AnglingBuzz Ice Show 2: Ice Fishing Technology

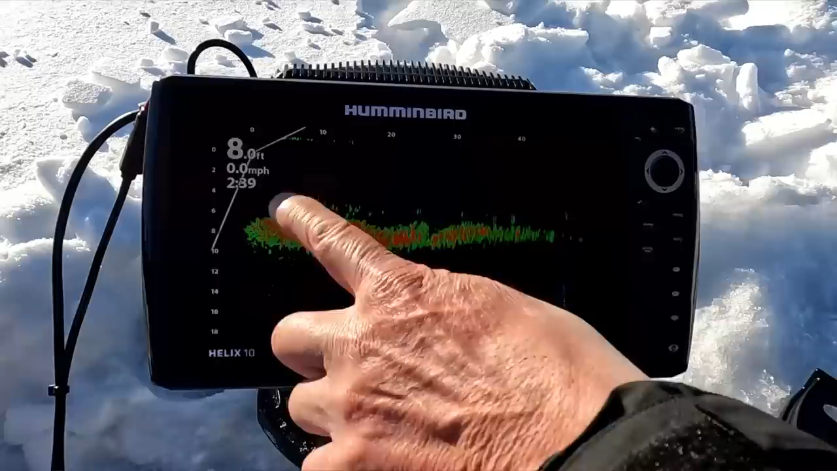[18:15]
On screen: depth 8.0 ft, speed 0.0 mph
and then even after once we found them the interesting thing was that the activity level of the
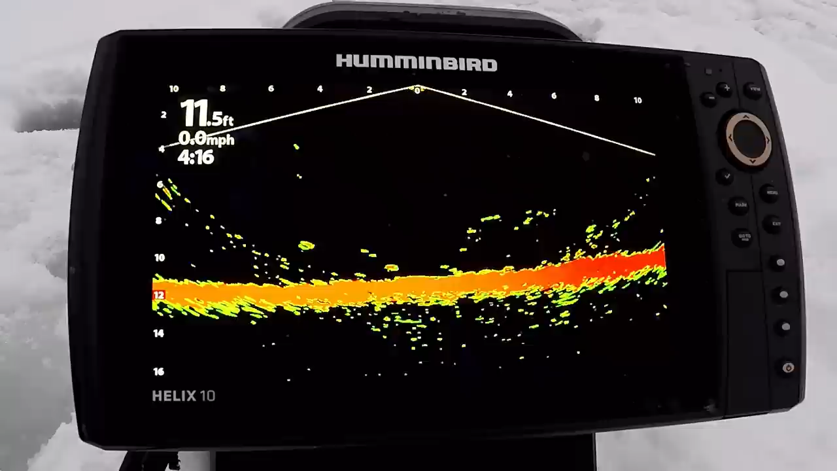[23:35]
On screen: depth 11.5 ft, speed 0.0 mph
forward-facing sonar has really come onto the scene and that takes a lot of juice